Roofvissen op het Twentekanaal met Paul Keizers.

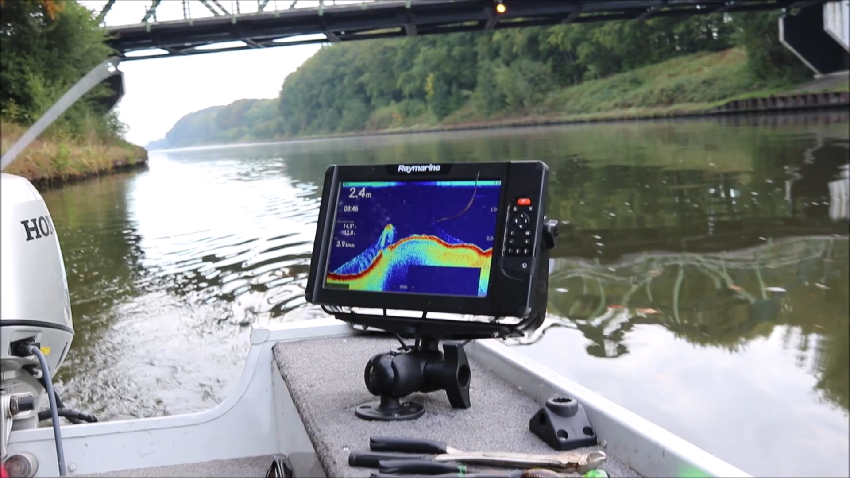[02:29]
On screen: depth 2.4 m
Paul, waarom gebruik jij deze nou tijdens van sessie?
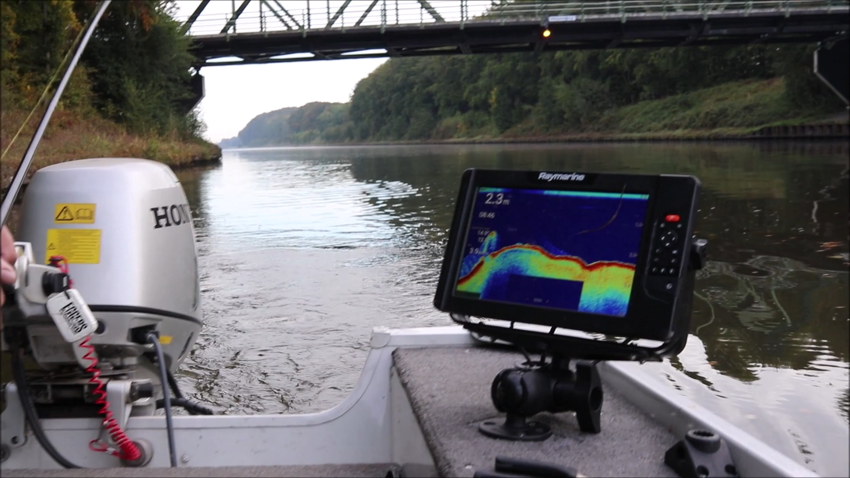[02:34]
On screen: depth 2.3 m
Nou, op het Twentekanaal gebruik ik de diepte meer puur om de boren te bekijken, zeg maar. Dus de diepte van het water.